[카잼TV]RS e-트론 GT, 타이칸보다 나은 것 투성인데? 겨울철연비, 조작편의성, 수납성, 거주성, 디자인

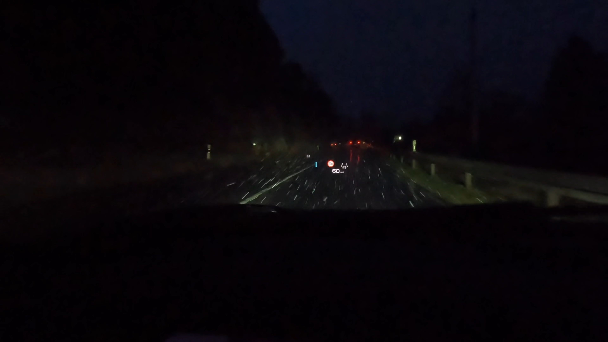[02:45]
저러다가 이제 또 차가 나타나면 지금 또 불을 껐고 자, 레이저 헤드라이트입니다. 아, 저 차 때문에 다시 꺼지겠네. 이 레이저 헤드라이트가 정말 이런 악천우 때 특히... 아우... 악천우 때 더욱더 빛을 발하는데 저 차들 때문에 지금 못 쏘는데 지금 빛이 계속 바뀌는 게 보이시죠? 그래서 이게 운전자 입장에서는 운전자 눈으로 봤을 적에는 엄청 도움이 돼요.
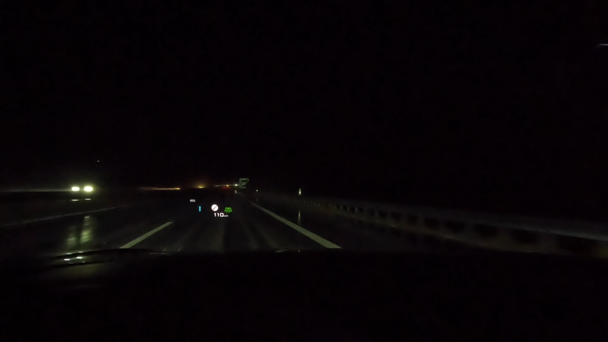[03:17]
그리고 지금 이 시승차는 제가 시승차의 옵션 시트를 보여드리겠지만 독일어로 돼 있어서 제가 100% 이해는 못했는데 지금 안 들어간 옵션이 진짜 없는 차입니다.